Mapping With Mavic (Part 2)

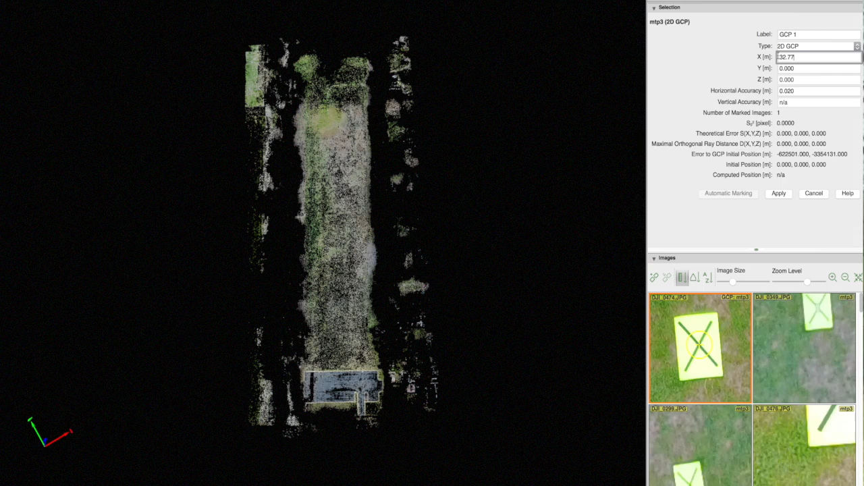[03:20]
and then you could uh use the points that we give you so for your ground control we could give you a very accurate location for that and we could also give you aerial targets shot in with gps and what you could do with those is once you start uh process your map out you can tie in to all those points that we give you all those known